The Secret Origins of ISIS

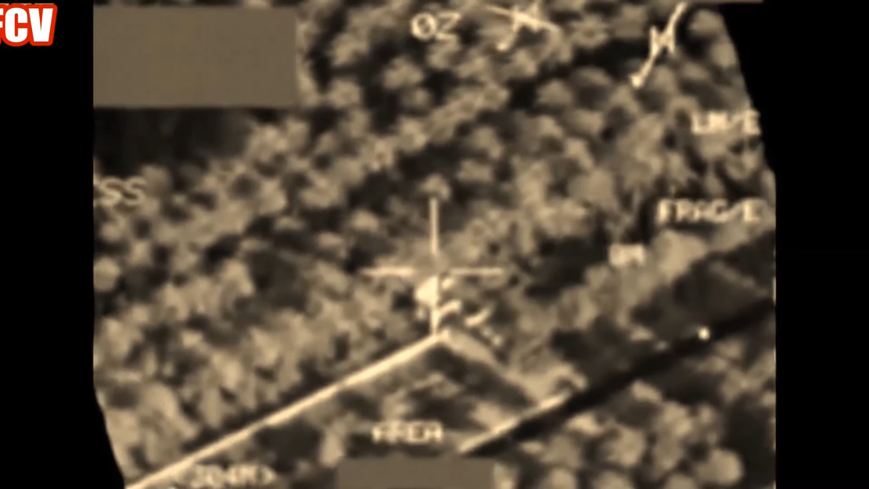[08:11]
But before he could do this, the Americans found al-Zarqawi and dropped a large bomb on him.